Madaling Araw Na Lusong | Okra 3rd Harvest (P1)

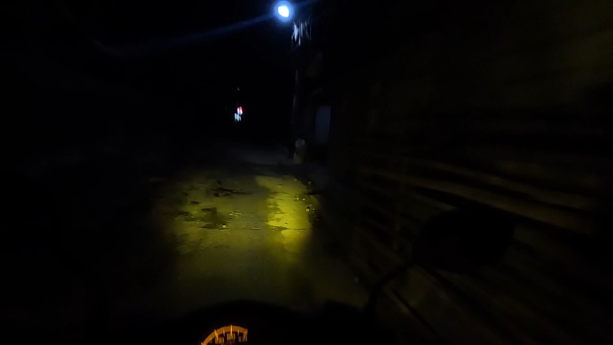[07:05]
Madilim pala, mga kabady. Kakaayod na tayo. Wala, kailangan eh.
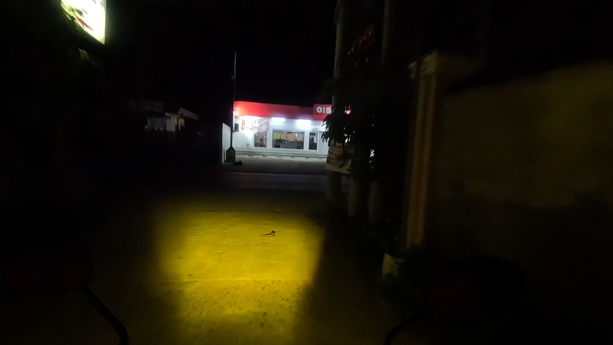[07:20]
You know, si Osei.
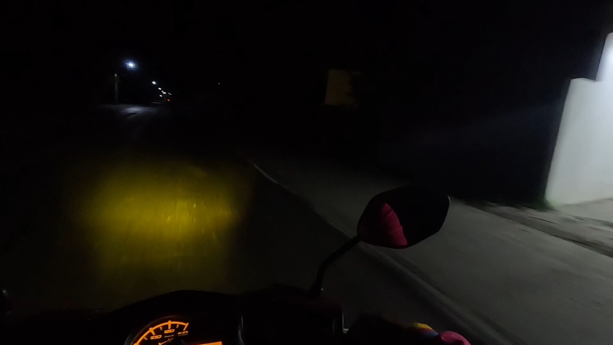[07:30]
Malilis yung kalsada, oh. Wala pang gaano tao. Maginaw-ginaw na.